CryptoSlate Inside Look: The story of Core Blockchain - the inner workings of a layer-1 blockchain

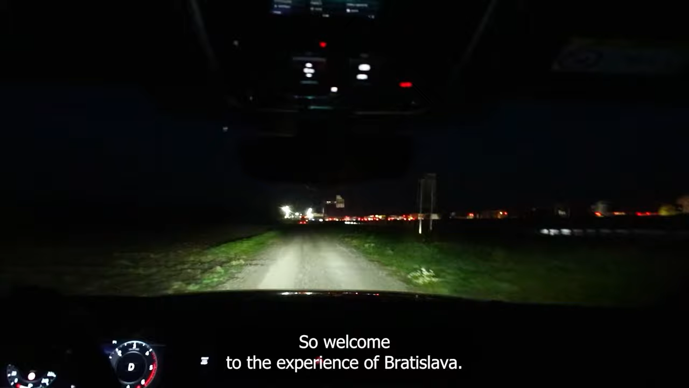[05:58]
So welcome to the experience of Bratislava. No, this is still on Austria, I have no issue.
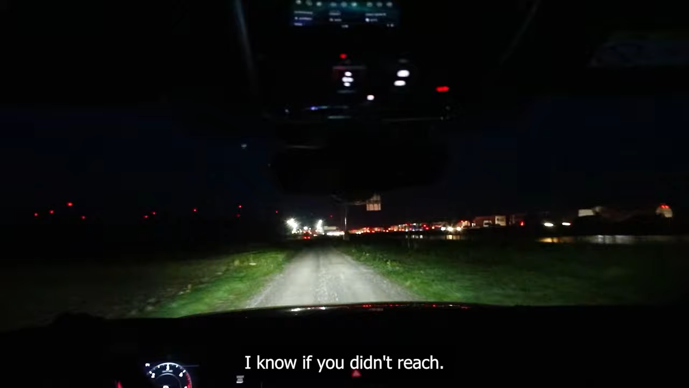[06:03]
The village.
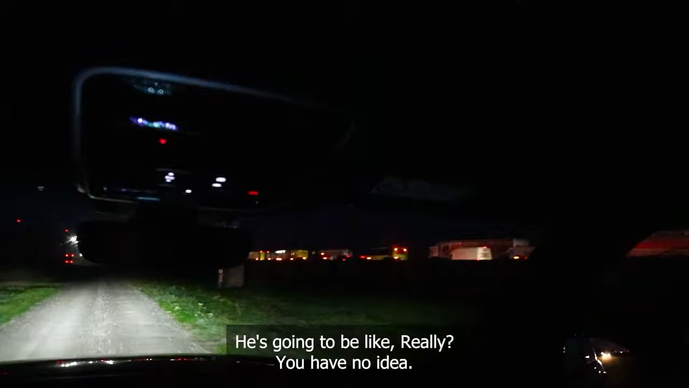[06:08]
Liam's probably gonna phone his wife, he's gonna be like, sweetie, you have no idea, these guys are crazy. They took me next to the highway on a gravel road.
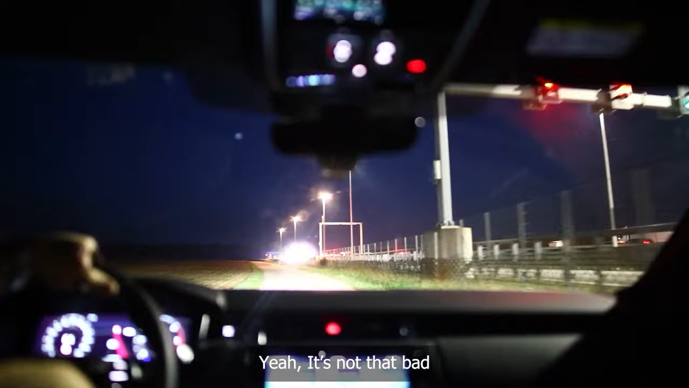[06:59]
Thank goodness we decided to go this way, because if we were on the highway, we would have still been stuck. We'll be stuck here for 1 hour.